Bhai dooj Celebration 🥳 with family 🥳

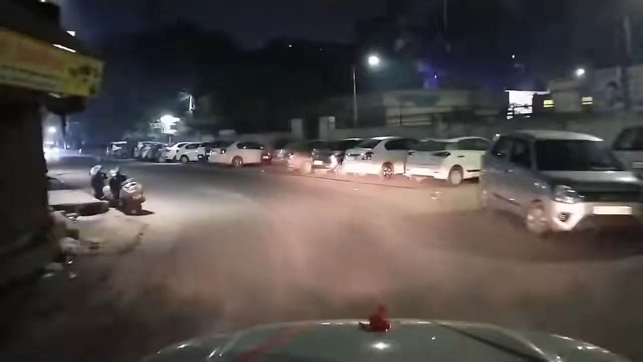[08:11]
देख सकते हैं बहुत मज़ा आ रहा है, ठंडी ठंडी हवा लग रही है,
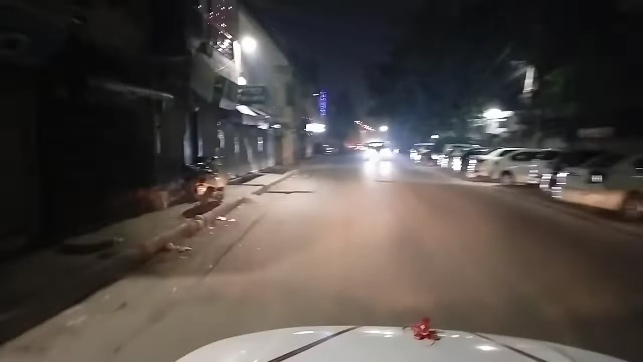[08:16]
पता नहीं मैं कुछ भी बोल रहा हूँ। तो मैं रूफ में खड़ा हूँ, रूफ पे कितना मस्त व्यू आ रहा है,